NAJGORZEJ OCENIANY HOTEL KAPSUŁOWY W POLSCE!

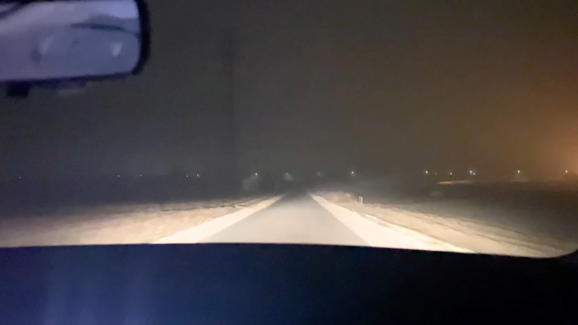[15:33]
Kochani, są jakieś roboty przy modlnieniu i zobaczcie, czym my jedziemy. W ogóle kręcimy się w koło, jak nie wiem co. Masakra.